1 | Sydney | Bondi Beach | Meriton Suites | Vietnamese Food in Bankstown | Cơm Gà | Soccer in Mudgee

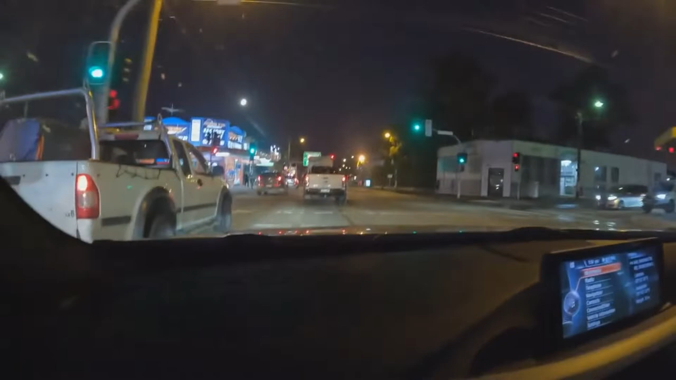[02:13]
Nên thành ra rất rất là bận rộn, busy Kẹt xe nhiều thứ lắm bạn Từ nãy giờ mình đi kiếm đồ ăn